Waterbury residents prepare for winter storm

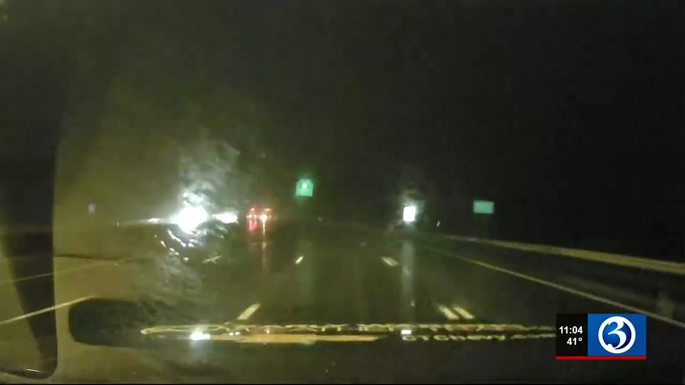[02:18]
Now once again, a quick check of the roads here on I-84 East from Waterbury to Hartford. Like I mentioned before, they're really not too bad.